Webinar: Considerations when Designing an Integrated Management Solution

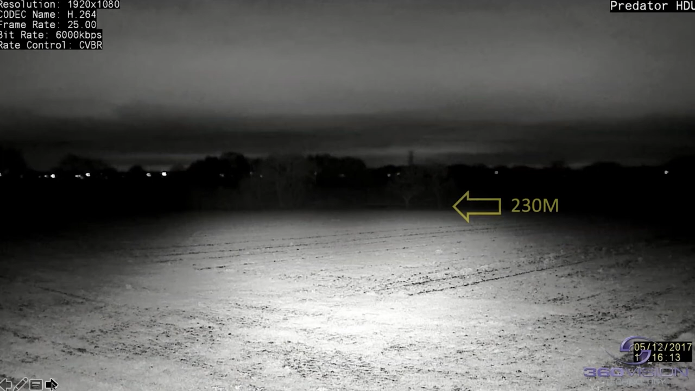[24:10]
So we can now see that there's a spread of our illumination on this medium range, as we can see here. It takes us almost up to 230 meters with a wide angle. But beyond that, virtually pitch black. So as we zoom in, which is the next slide, we've taken it into the trees. Because we zoom into the trees, we put additional illumination on. So we can clearly see those at 230 meters without any issue whatsoever. If we go somewhat beyond that, here's an example. So we're looking across several fields now.
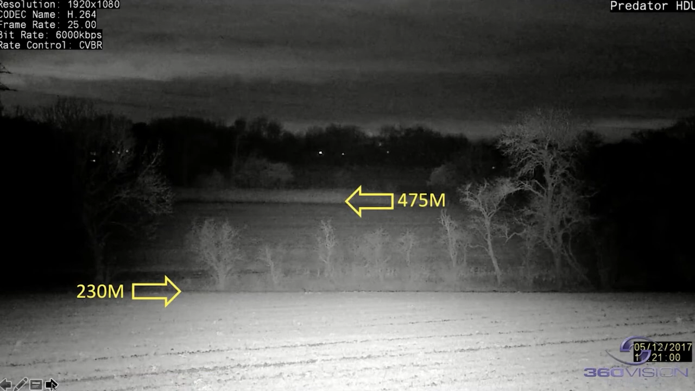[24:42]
That's our 230 meter point. And now we've got 475, almost 500 meters into the next field where there's an old barley crop there. And if we zoom in even further, the IR illumination is capable of actually giving us some imagery back to the camera. And essentially, we're almost catching that the field beyond that, which is 750 meters away.
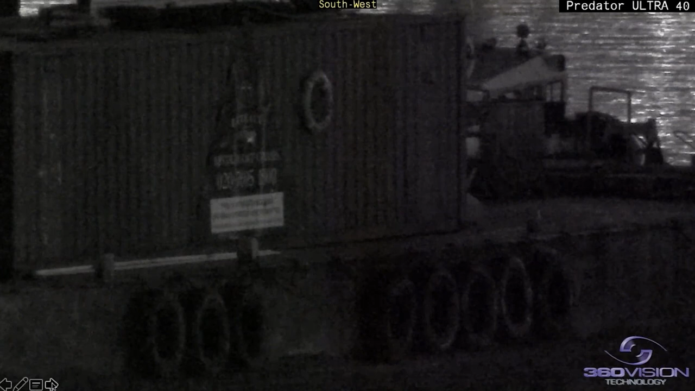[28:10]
So even putting the camera into monochrome, not getting a huge lot more coming back out of it. But as soon as I turn on the spot IR illumination, we're lighting up that area, no trouble at all,
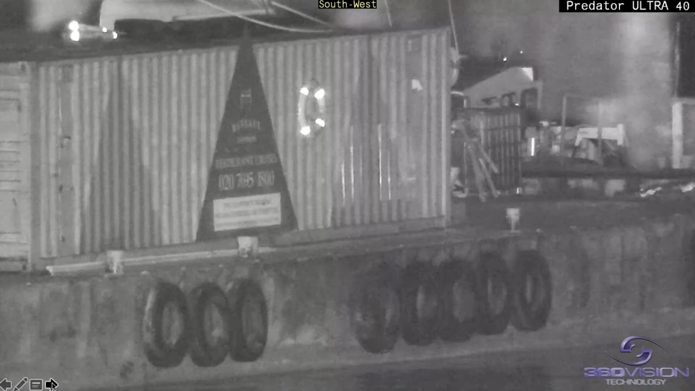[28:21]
300 metres away from the camera. And we just pan to the right. We've got another view there of the cruise boat. You can see what's actually going on.
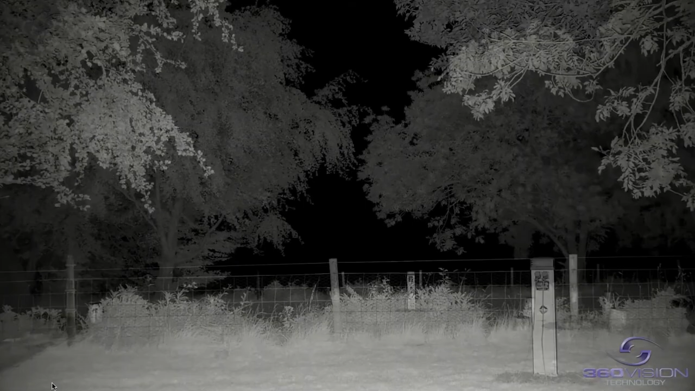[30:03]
We can start to zoom in as to where we were going to the fire bank. But straight away, what we're actually seeing is that we're lighting up the trees. We're lighting up the area, but there is zero reflection coming off the water.
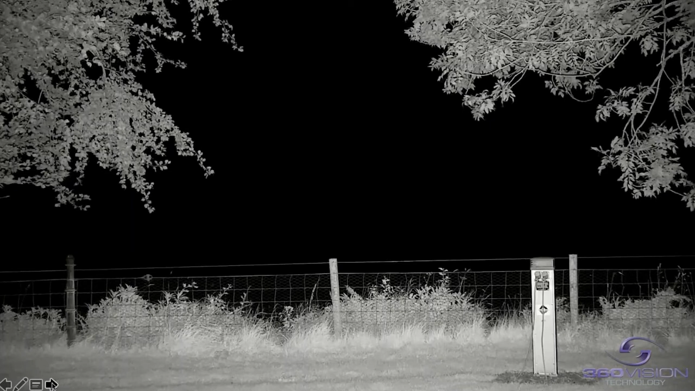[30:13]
There's nothing coming back to the camera. Doesn't matter how much illumination we put out there, it's not going to help. So this is where thermal will come in and certainly assist in this scenario.
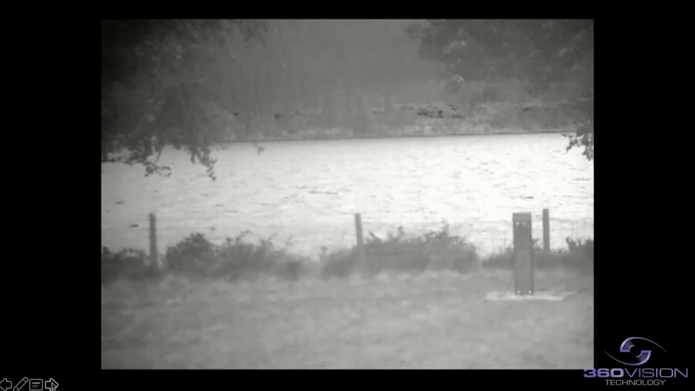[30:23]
So if I show you the thermal camera exactly at the same time, of course, now we're picking out the water without any problem at all. Now, this is a black hot image using thermal and there's some black dots on the very far bank that the camera is actually picking out. Let's put that into context in looking at a slightly more familiar image.
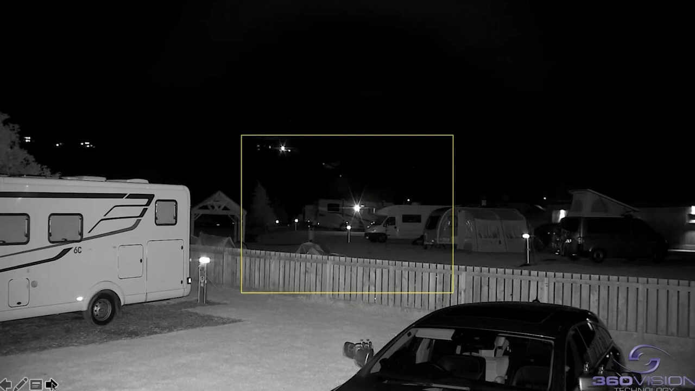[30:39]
So this is looking back onto what is the other campsite monochrome image. And there's a center there. We have our yellow box on the screen, which is where the thermal camera is going to be.